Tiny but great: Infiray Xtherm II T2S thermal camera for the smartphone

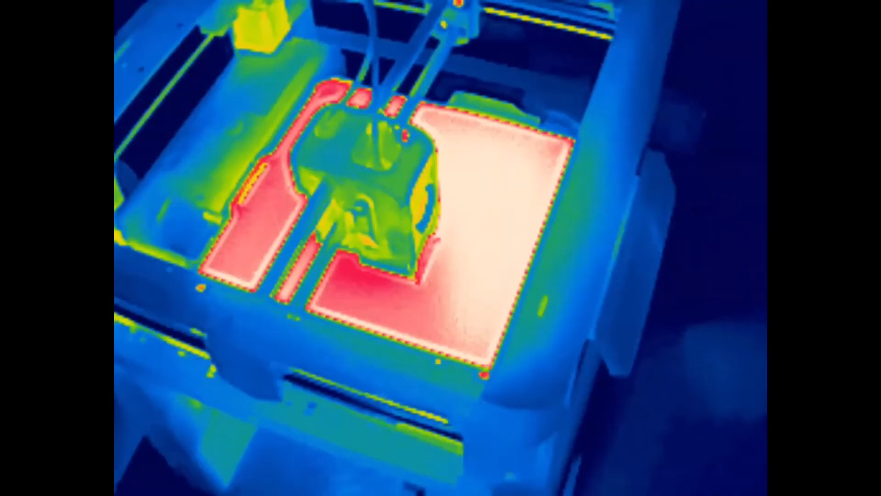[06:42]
and i want to check the temperature of this print surface
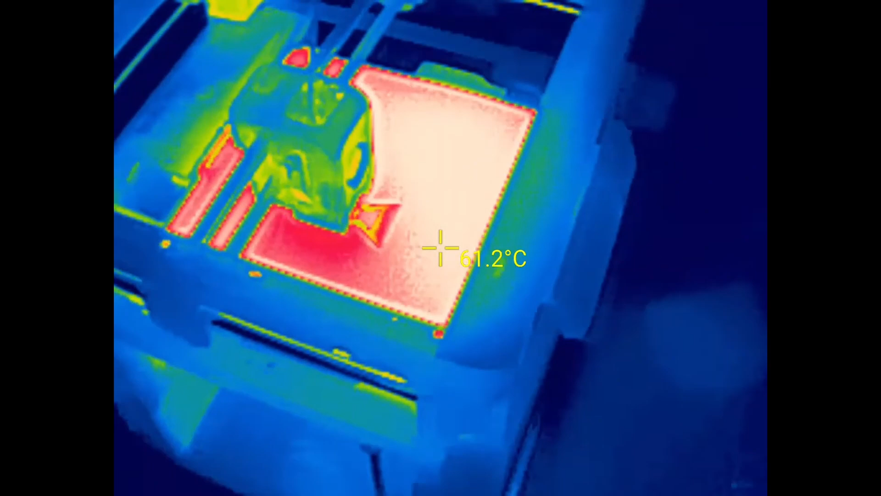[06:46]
On screen: spot 61.2°C
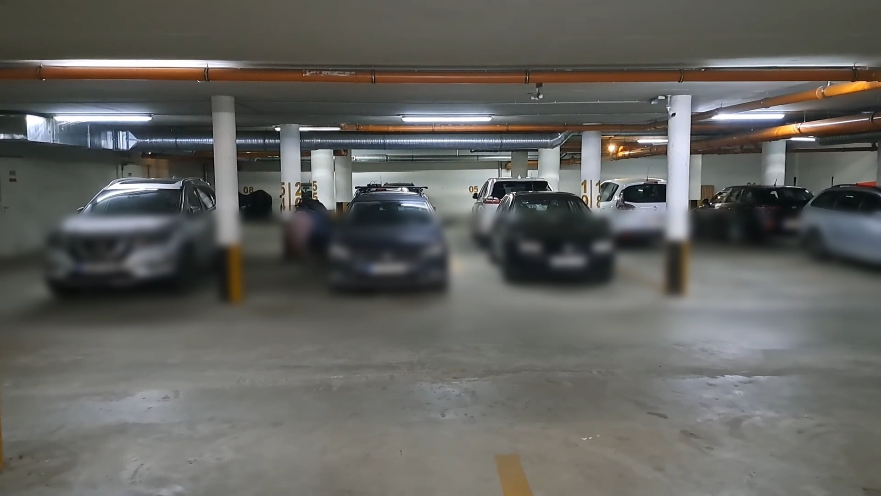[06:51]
i'm in the garage now and let's see if any car arrived a few minutes ago
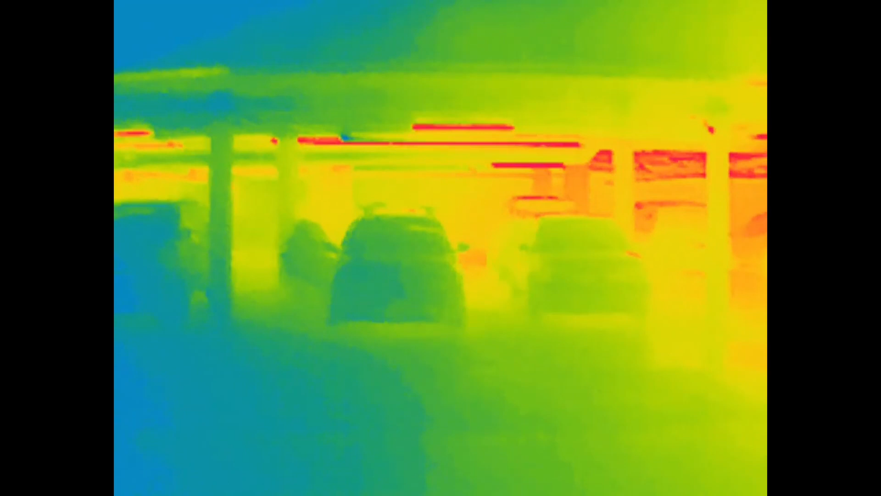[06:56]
but it's only in the morning it looks like nobody arrives now only they lives let's see the temperatures
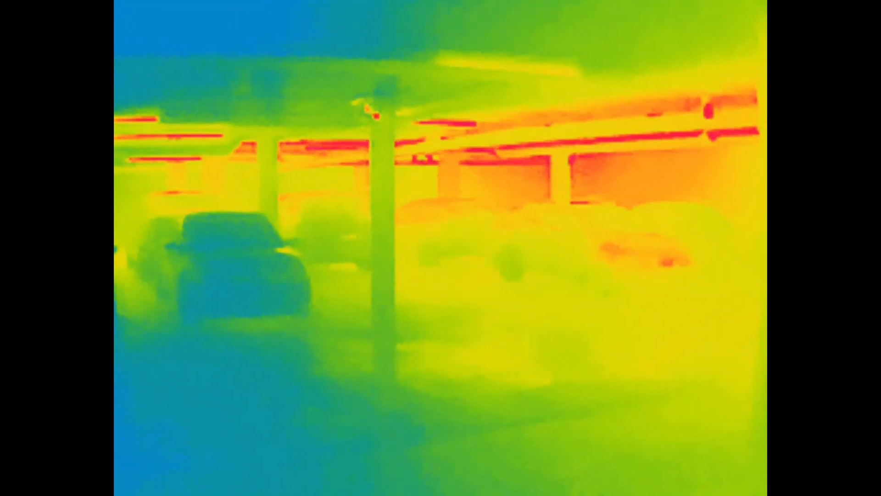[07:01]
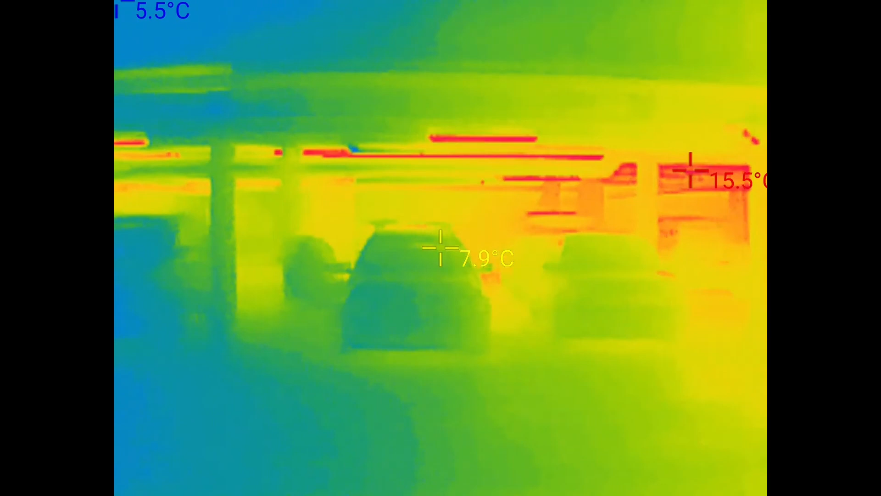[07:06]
On screen: spot 7.9°C, min 5.5°C
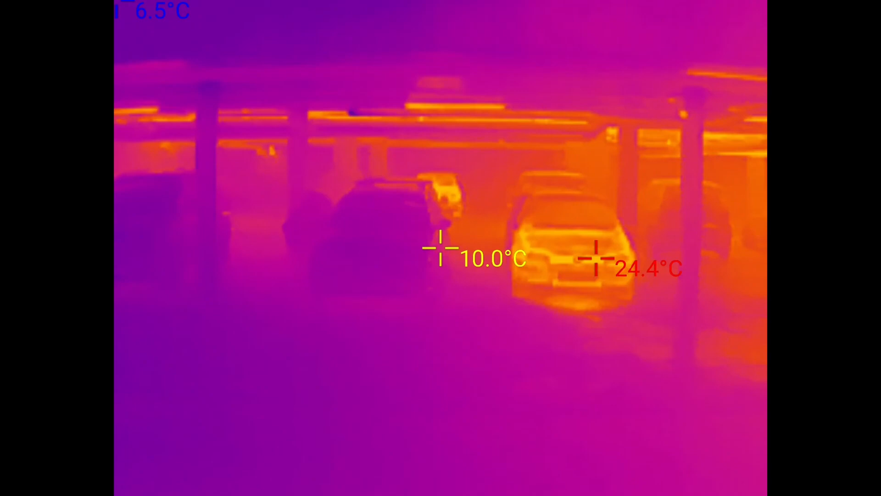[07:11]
and it's afternoon now and actually i can see two cars which arrived maybe 10 or 15 minutes ago these two cars
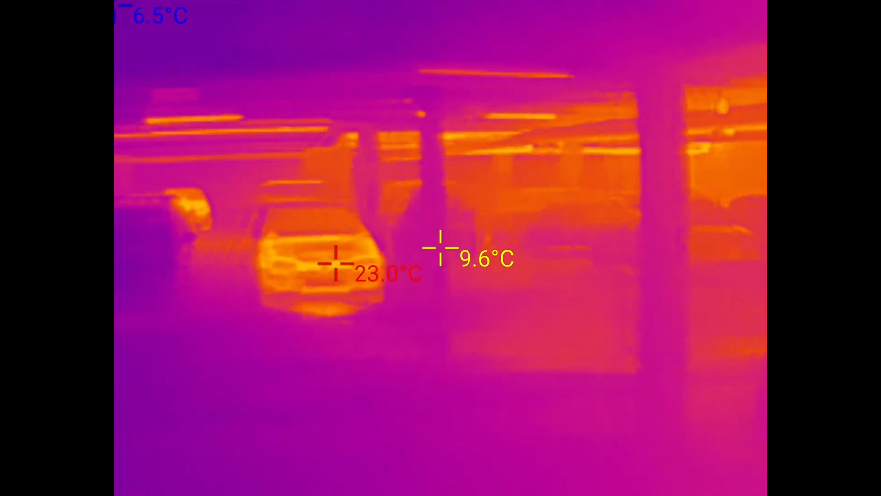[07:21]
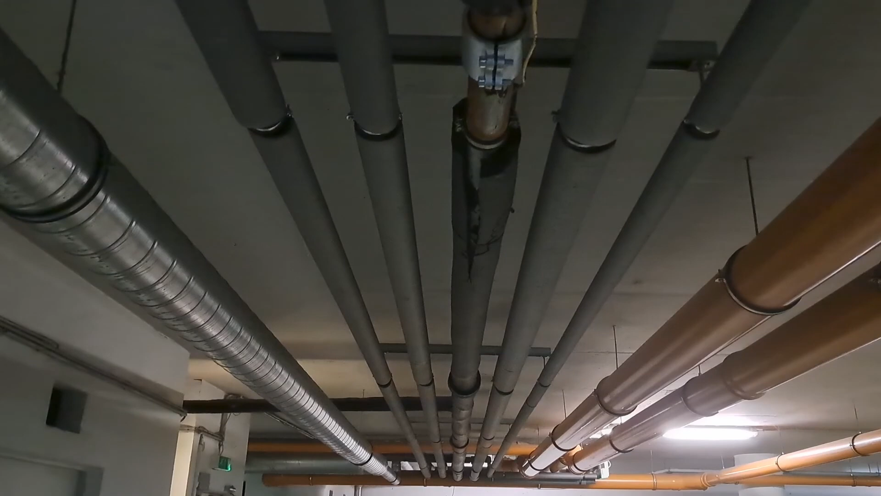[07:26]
these are pipes for the different waters rain water and similar and this is how they looks in the thermal
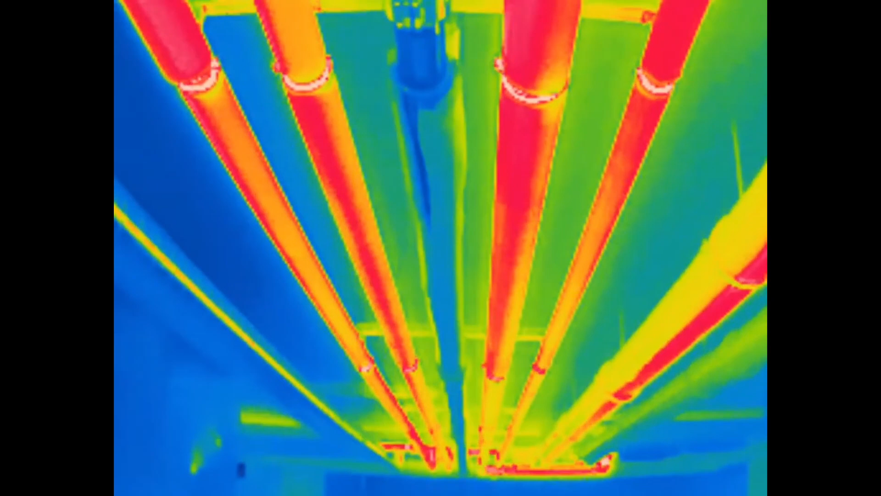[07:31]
camera and we can see in the middle this one is cold and now we can see the temperatures too
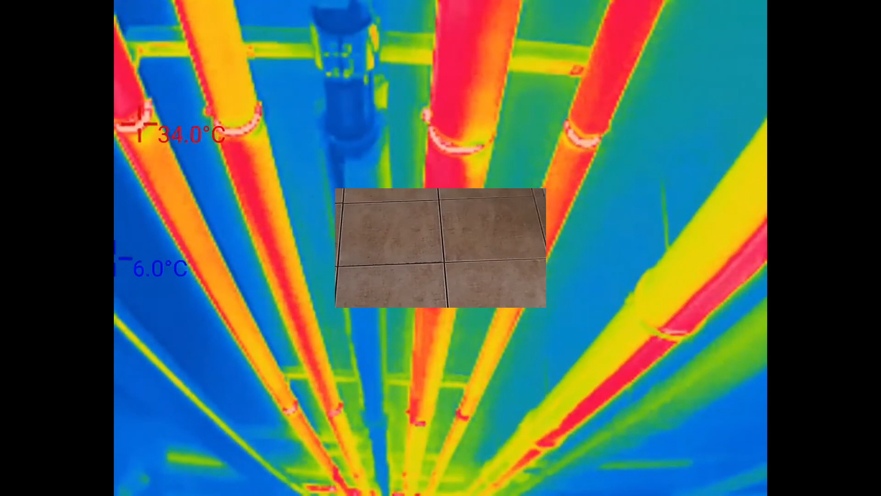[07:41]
in our flat pipes goes into floor to the radiator or cold hot water let's
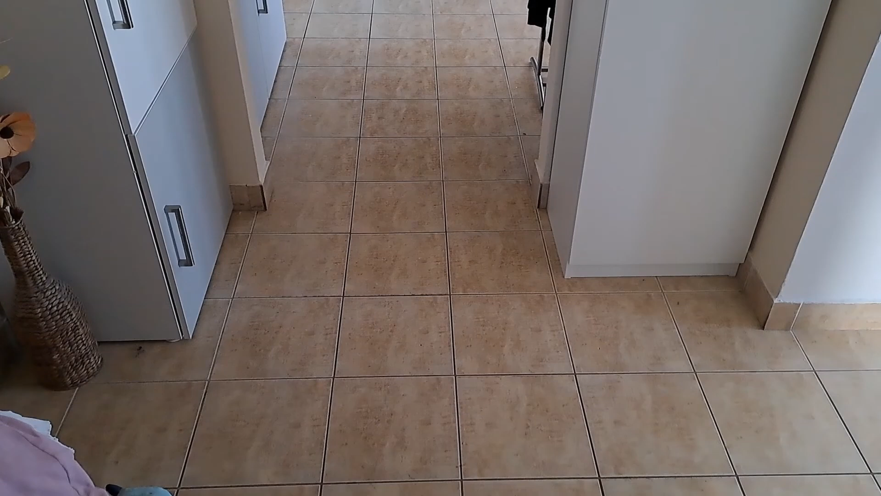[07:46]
see on the thermal camera if you can notice anything oh how interesting so this is
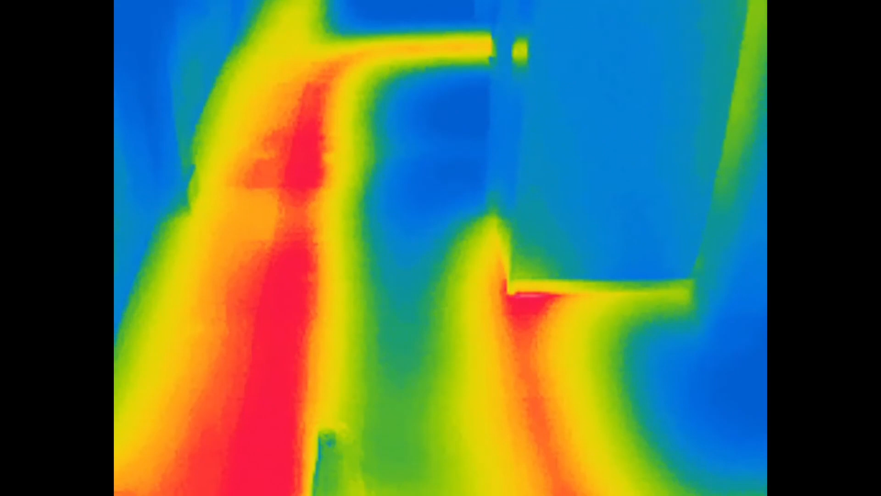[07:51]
the radiator and this is also the radiator radiator you can see it splits between these two rooms
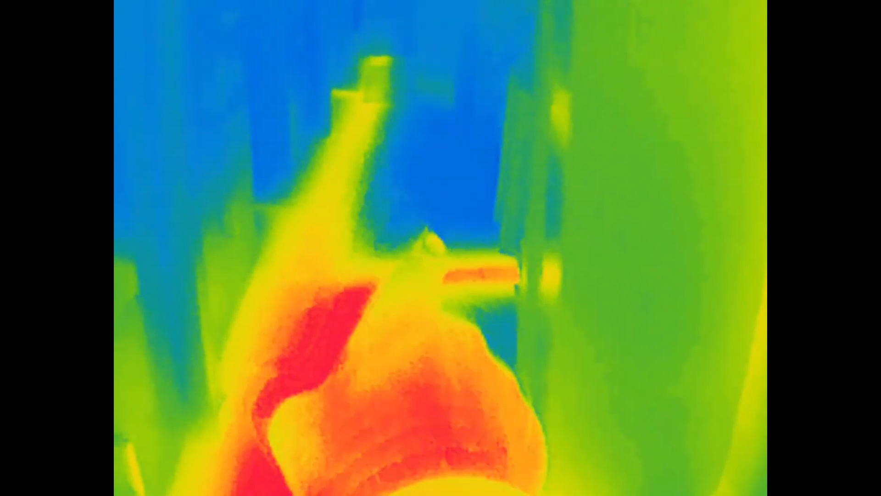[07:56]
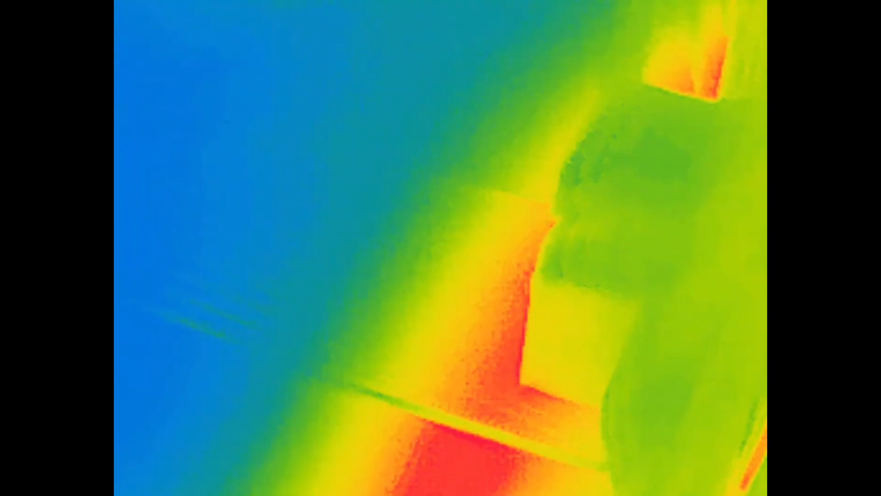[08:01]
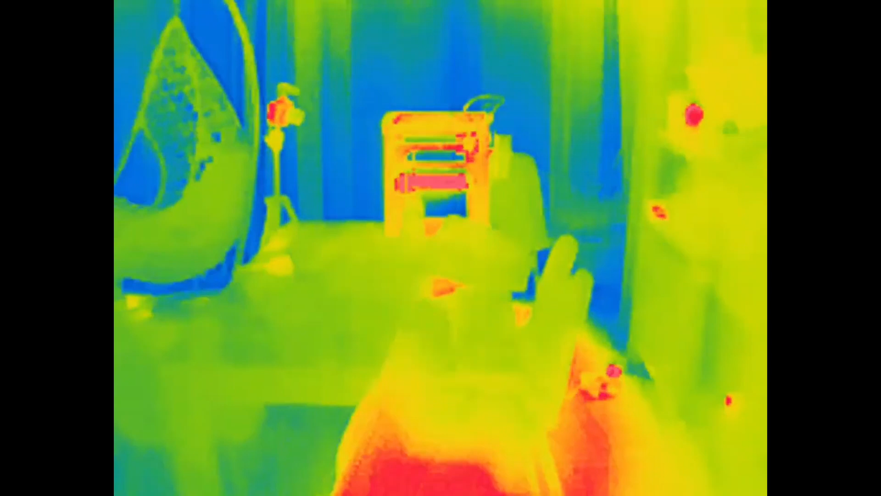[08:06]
and there is the bamboo lab printer you just finished the printing
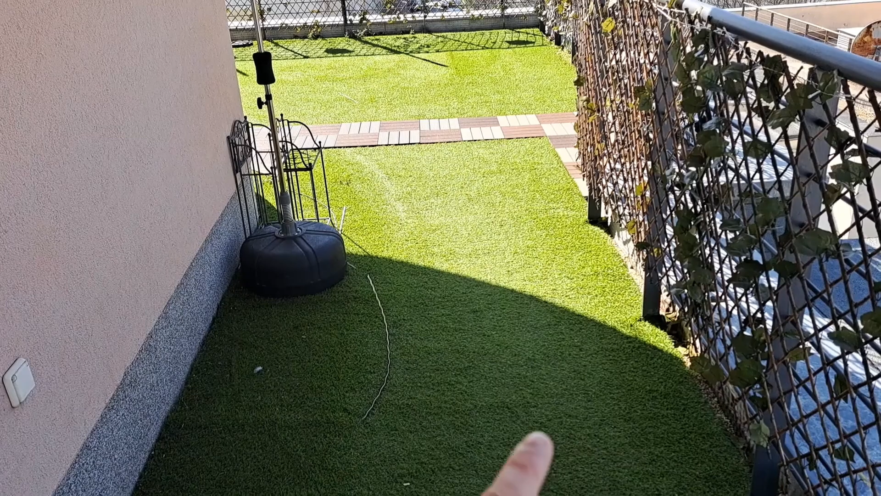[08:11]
on our balcony the grass here is in the shadow and there on the sun and for the feeling it is much the big difference
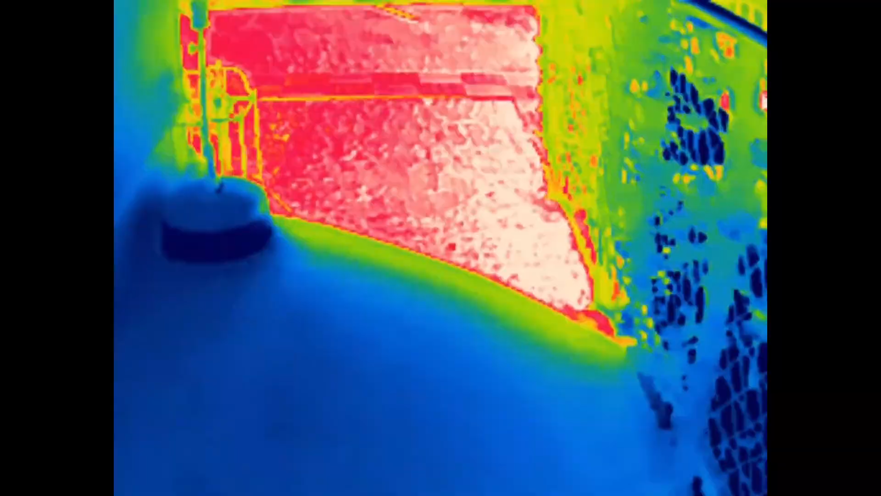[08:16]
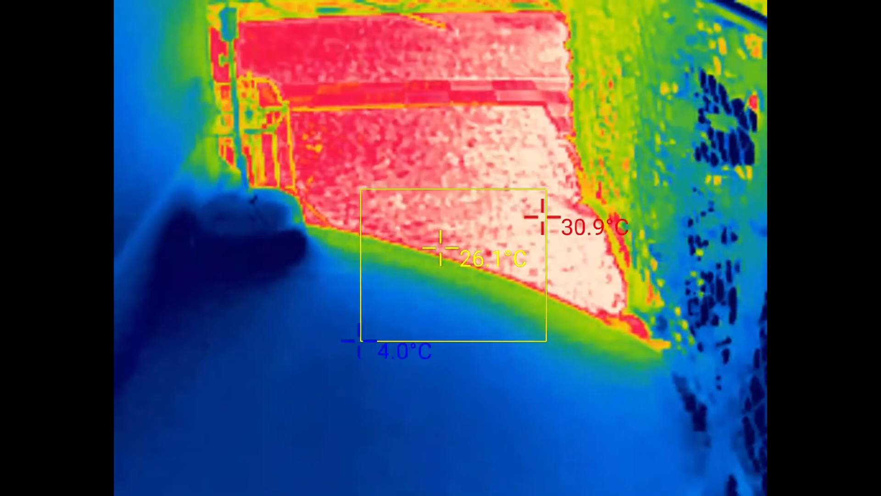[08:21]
On screen: spot 26.1°C, max 30.9°C, min 4.0°C
and it is visible on camera too so yes four five degrees in the shadow
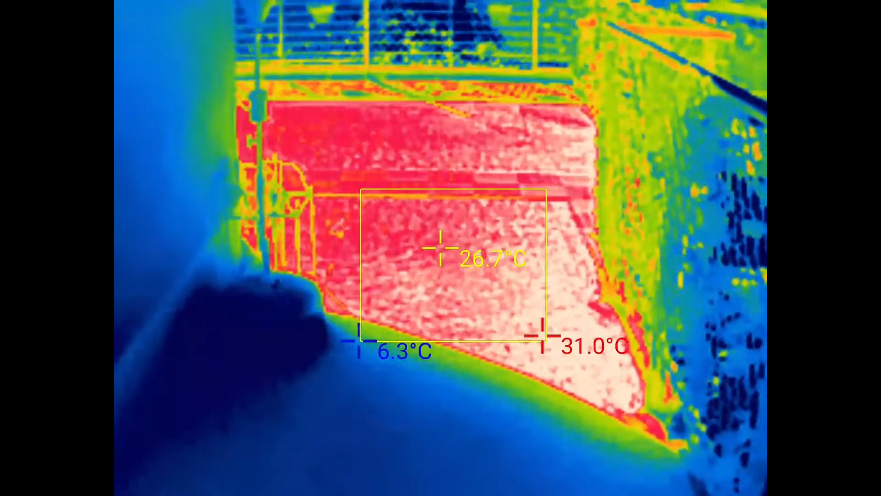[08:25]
On screen: spot 26.7°C
and approximately 26 27 degrees on the sun and for the feeling yes that's the temperature too